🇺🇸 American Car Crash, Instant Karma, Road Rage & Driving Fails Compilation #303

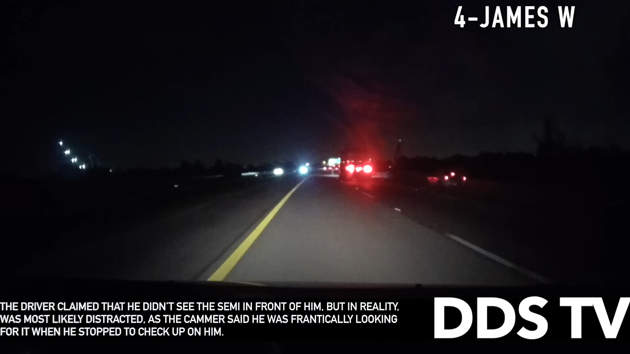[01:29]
The driver claimed that he didn't see the semi in front of him but in reality was most likely distracted as the camera said he was frantically looking for his phone when he stopped to check up on him.
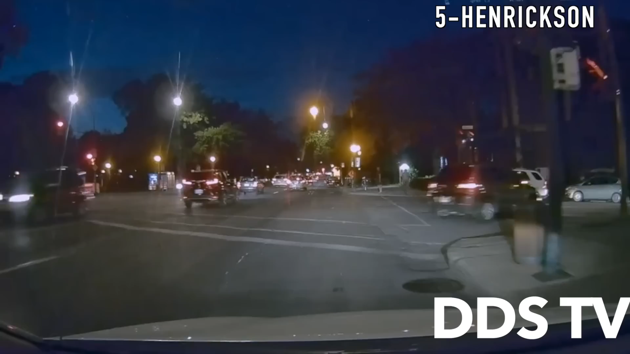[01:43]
The turning driver failed to yield to the blue Toyota driver resulting in this head-on collision.
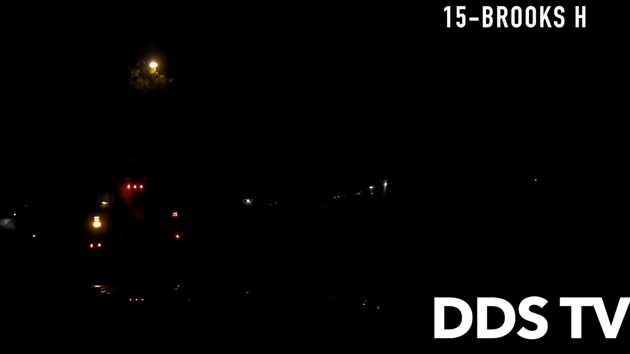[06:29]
It turned out it was the fire truck belonging to the fire station down the street.